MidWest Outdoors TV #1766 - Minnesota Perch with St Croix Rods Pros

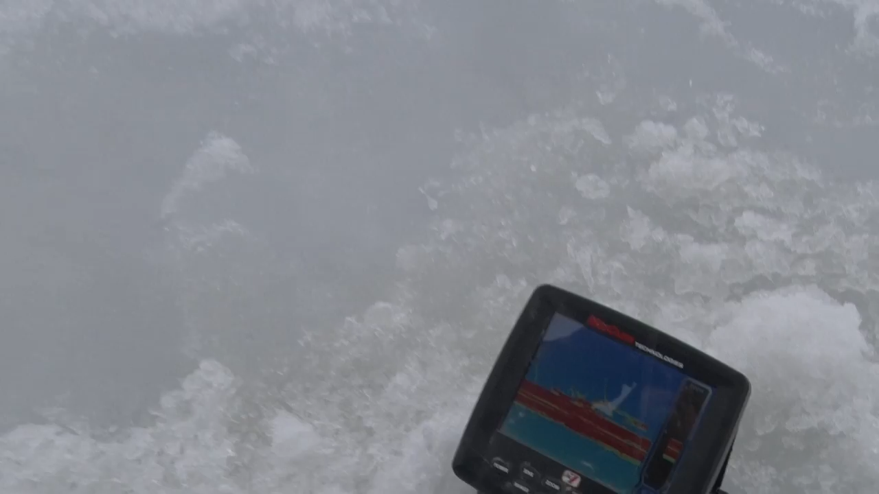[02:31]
So what I did was I actually took my eyes off my locator and watched the visual and watched the bite, which was really cool. Nice work, Dave. Yeah. Yeah.